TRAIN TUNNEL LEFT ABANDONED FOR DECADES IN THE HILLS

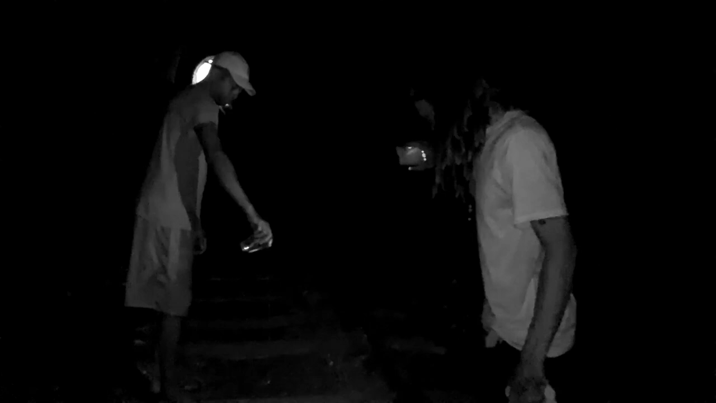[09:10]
You catch that? Yes, my lady. You hear that? A rat bat, that's enough. Do it again, Duane.
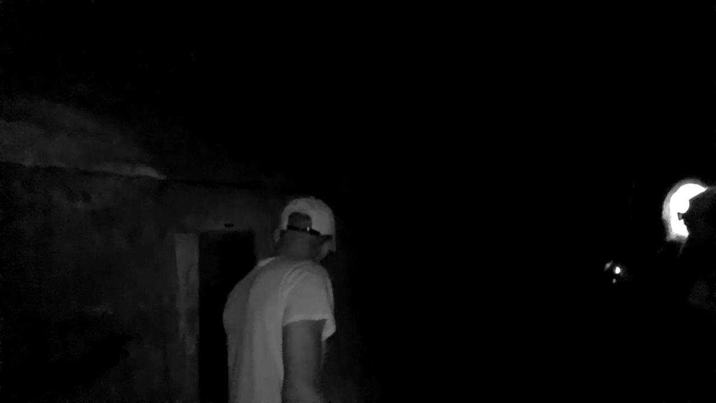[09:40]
Yeah, guys. That's a little indentation. So you just see the train pass. Yeah.
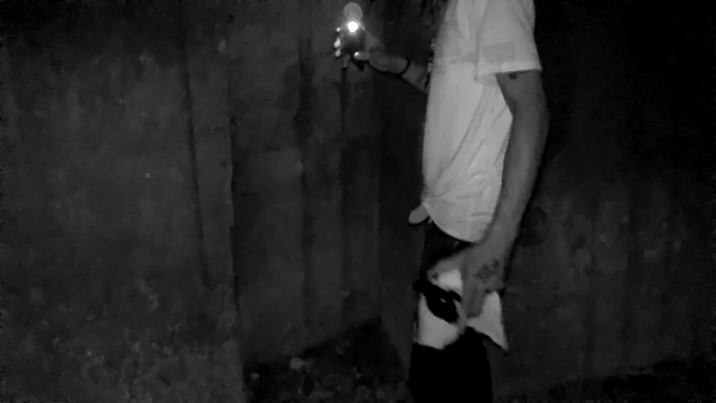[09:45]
And like... You can't fit in, right? You can't fit in. Yes, man. Yes, man.
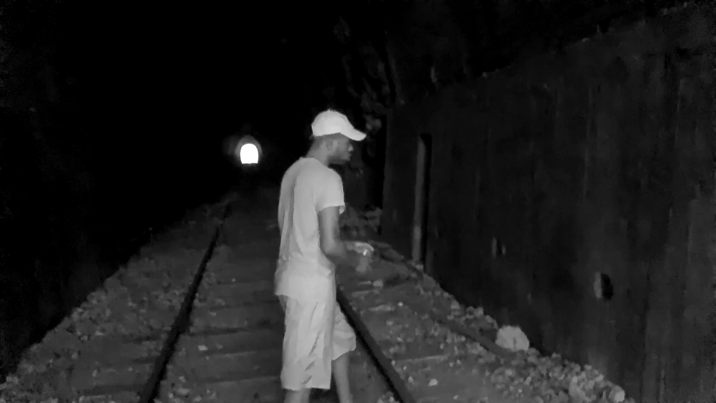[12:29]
And you can see the hole inside of the tunnel. Yeah. You can see it.
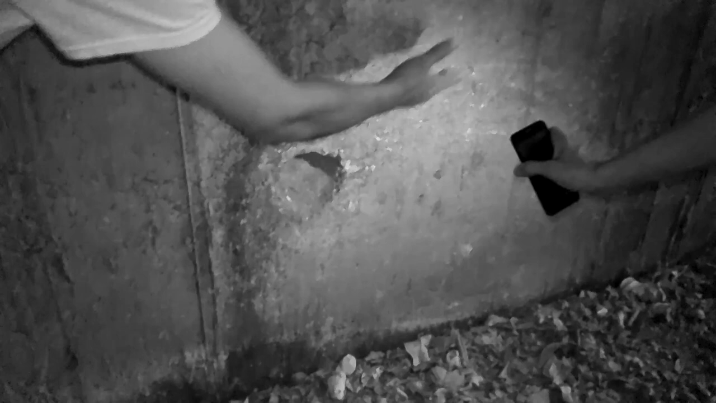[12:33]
Yeah, man. Show that. Yeah. Carving.
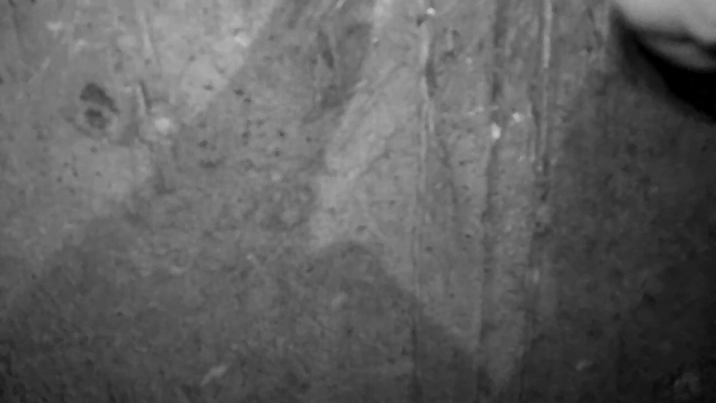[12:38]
Mm-hmm. See. Yeah, guys. Carvings on the wall for real.
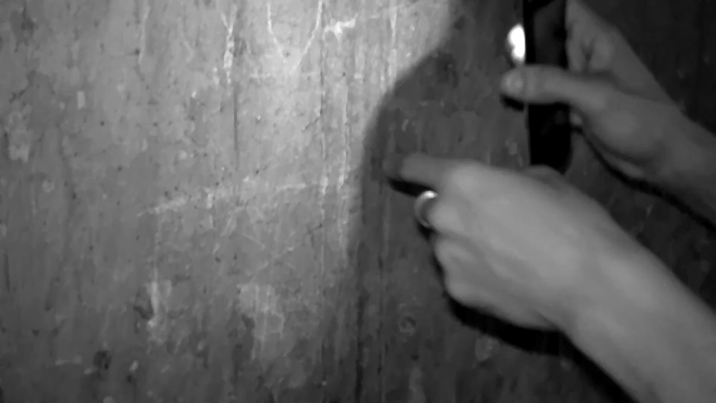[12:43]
But I don't know what really that all about. Yeah, man.
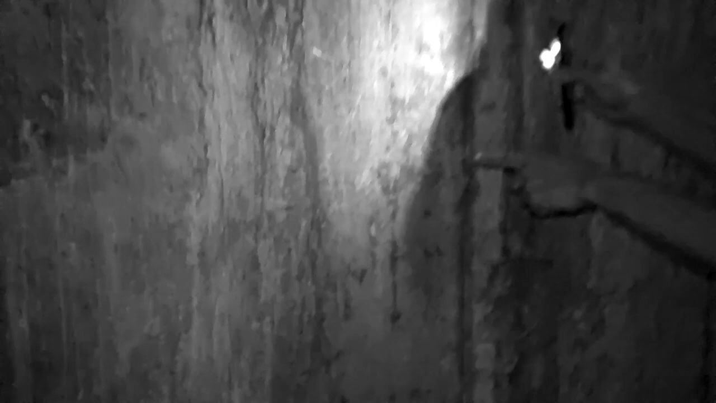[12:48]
No, man, a modern day people just write them thing there.